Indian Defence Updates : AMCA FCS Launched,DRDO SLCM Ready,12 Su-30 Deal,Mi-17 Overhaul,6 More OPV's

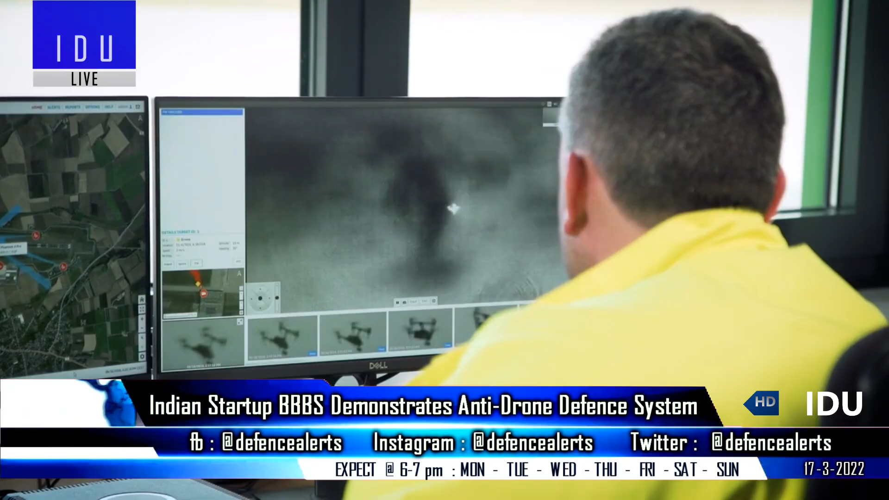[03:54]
as well as identification of drones and their payload with drone flight pattern recognition.